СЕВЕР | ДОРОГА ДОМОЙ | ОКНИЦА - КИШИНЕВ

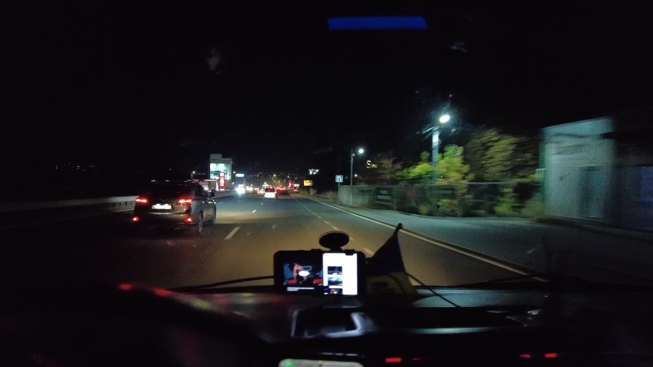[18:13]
где-то Что, он мне показывал 20.30 Если вот еще даже 8 нету Я уже в Кишневе Видимо, когда я ставил точку
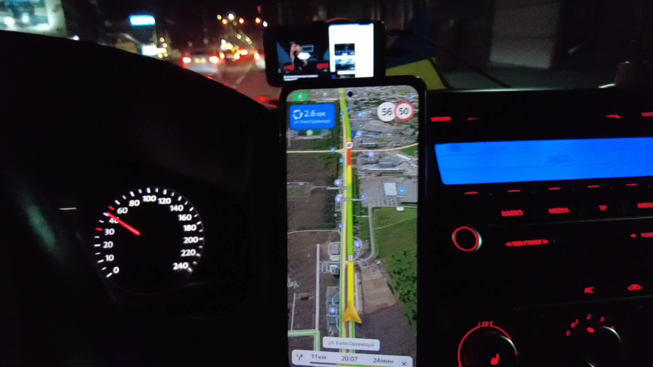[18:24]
Пробки были в городе И он рассчитывал Присчитывал время с учетом пробок Сейчас заедем в Кишнев спокойненько Без пробок
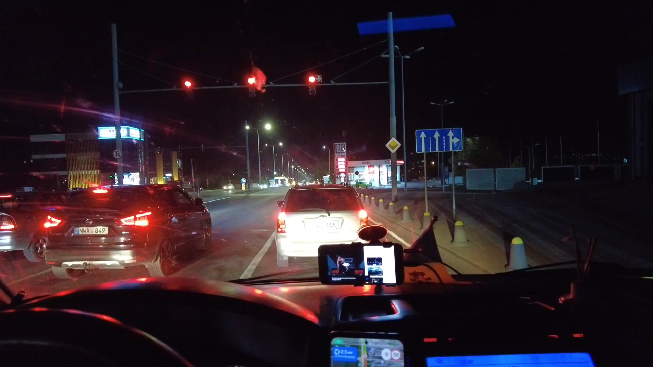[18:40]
Ох, хорошо Ну все, ребята Наконец-то я дома Время 8 часов и 5 минут